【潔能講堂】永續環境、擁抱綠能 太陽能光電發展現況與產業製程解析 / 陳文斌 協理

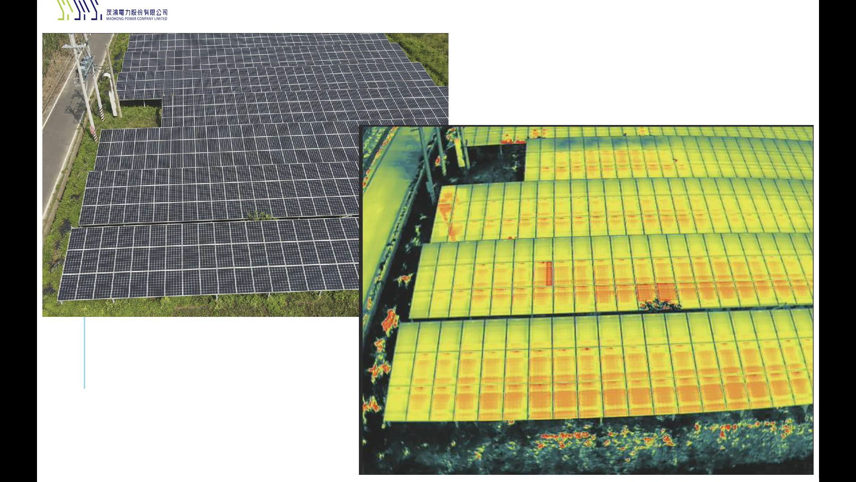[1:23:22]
這邊模組有問題的話它就持續這邊會產生熱所以我們目前就是可以很快的像這樣飛上去可能花個五分鐘我們就可以大概知道整場的狀況然後再去做一些尾運的安排以上時間還差不多所以先這樣謝謝大家